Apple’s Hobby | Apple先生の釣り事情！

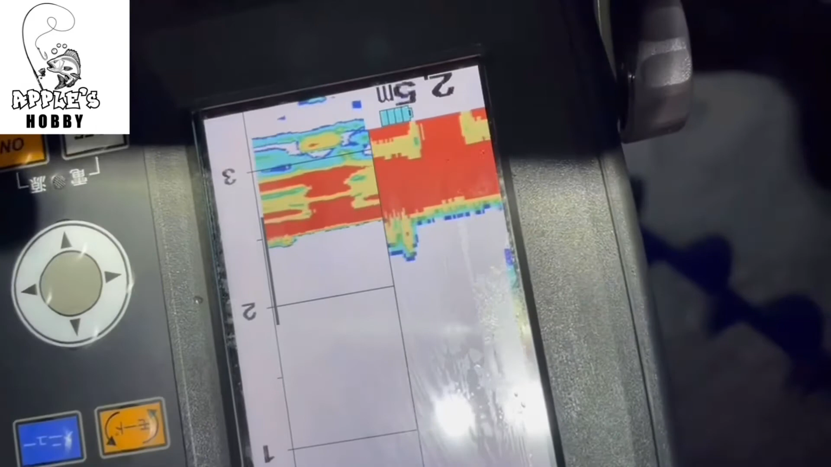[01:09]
熱狂分探知機やそうです。あ、これがお魚らしいです。